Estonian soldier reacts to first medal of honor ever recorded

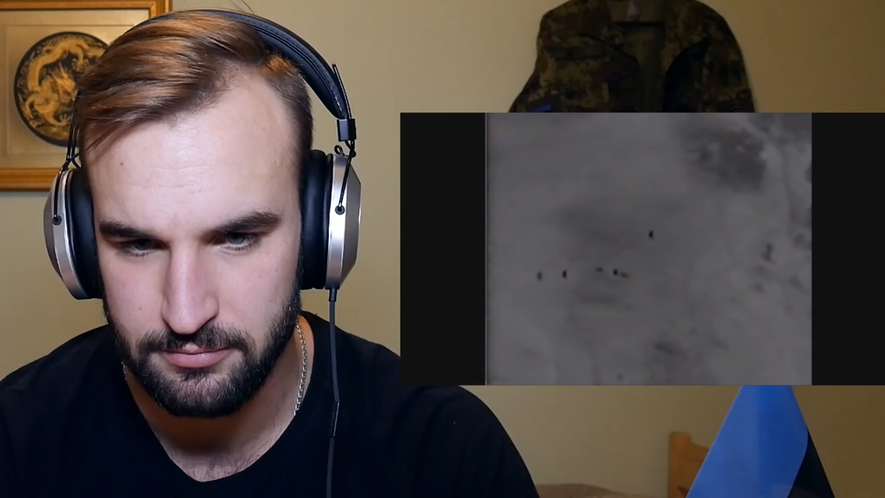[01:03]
He can be seen moving off to the right of the screen, alone. The team is taking heavy fire from every direction, as indicated by the arrows, as Chapman begins engaging targets. Oh, so as soon as they got off, they got pinned down. And I hope they have cover. I don't see it from here, but I hope they have cover. Otherwise, you can't really retreat anywhere.
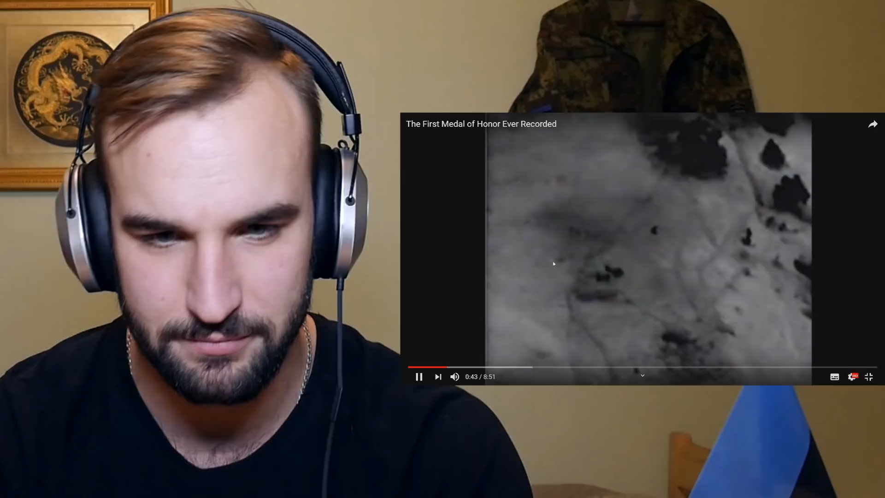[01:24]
You can see spent cartridges ejecting from his M4. Chapman then begins closing with the enemy, forcing his way up slope in knee and thigh-deep snow. He is constantly under fire as he does this. Wait, snow? What terrain are they fighting?
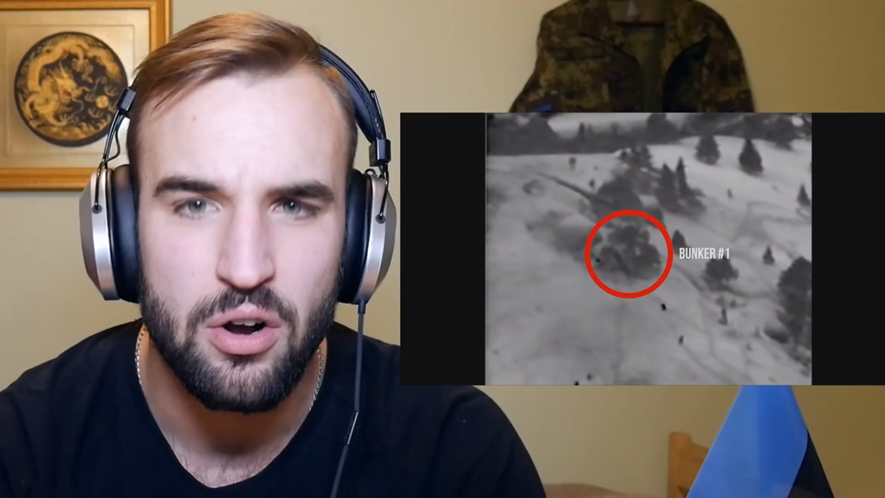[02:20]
Wait a minute, they're so close. It's like 50 meters max, maybe 40. They are at the distance of pistol fire.